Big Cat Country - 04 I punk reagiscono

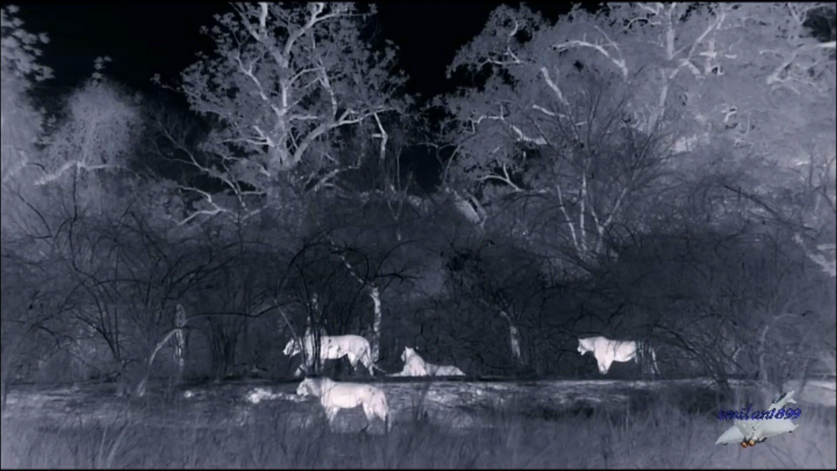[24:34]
Sono intenzionati ad affrontarli, così si dirigono a sud nel bel mezzo della notte.
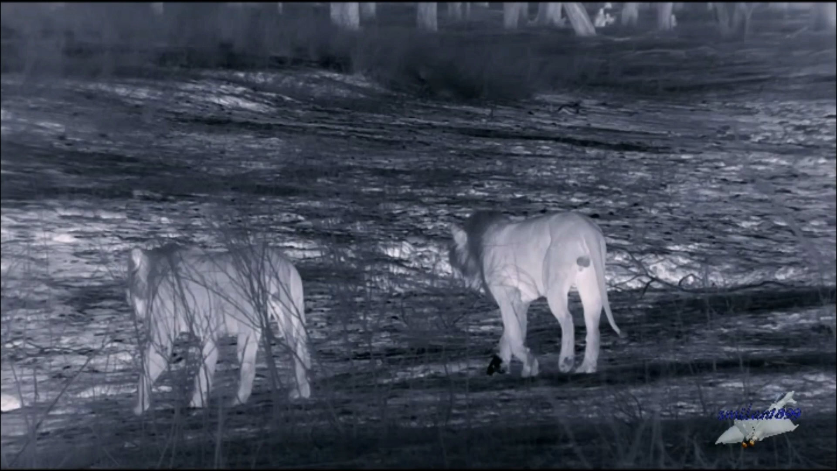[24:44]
Sono in pieno territorio MK. Thor fa da apripista.
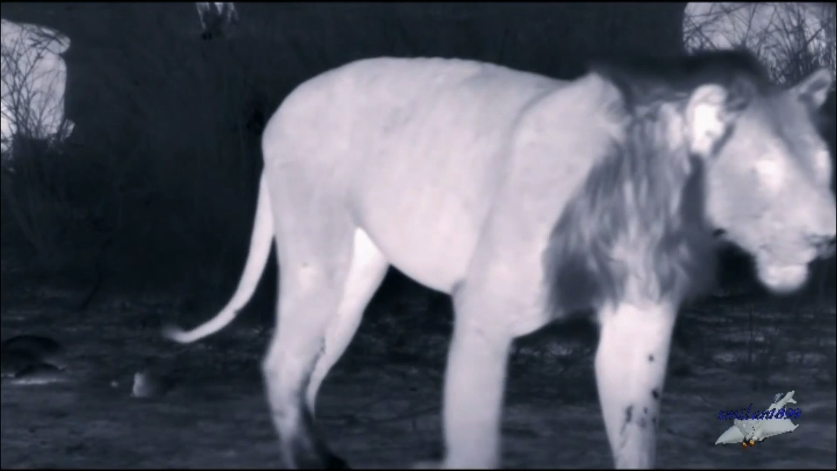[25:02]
E anche i nomadi lasciano dei bigliettini da visita.
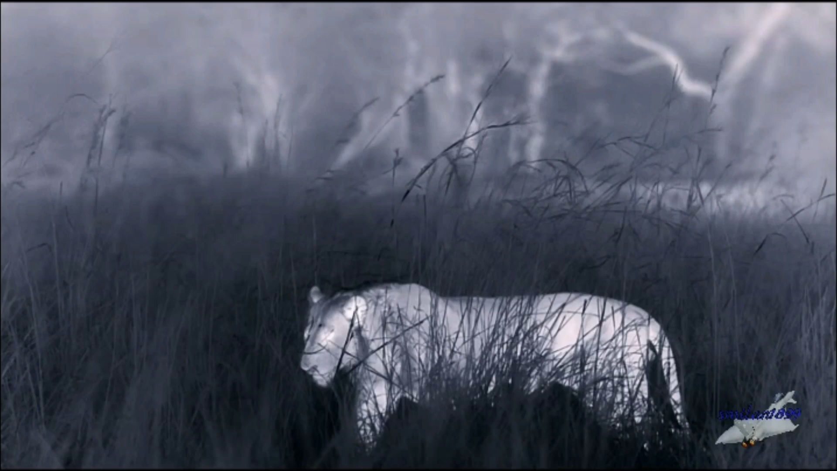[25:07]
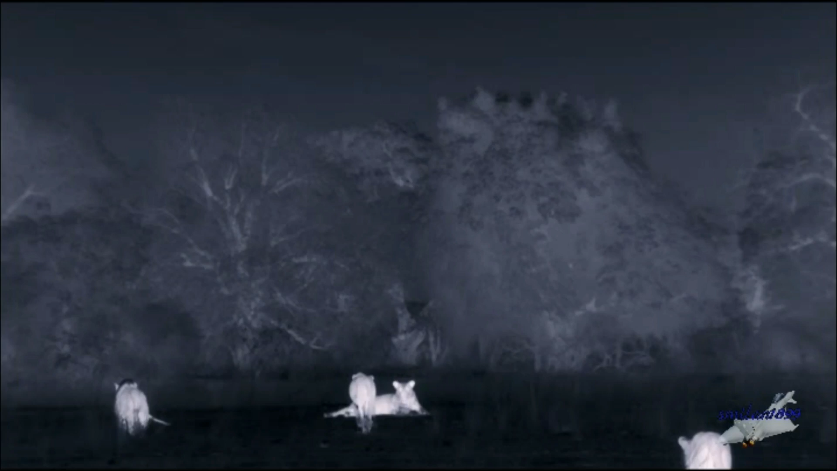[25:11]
sotto un cielo stellato, si muovono nel regno dei punk.